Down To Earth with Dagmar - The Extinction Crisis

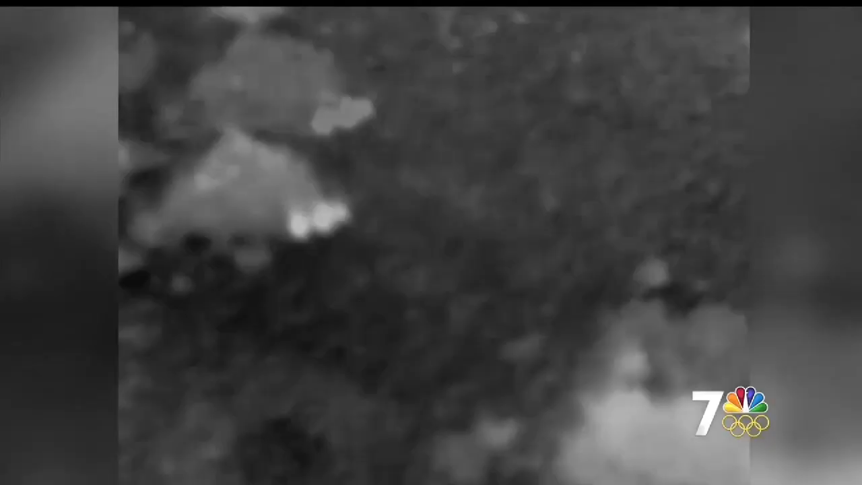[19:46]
can monitor rhinos and fence lines in complete darkness rhino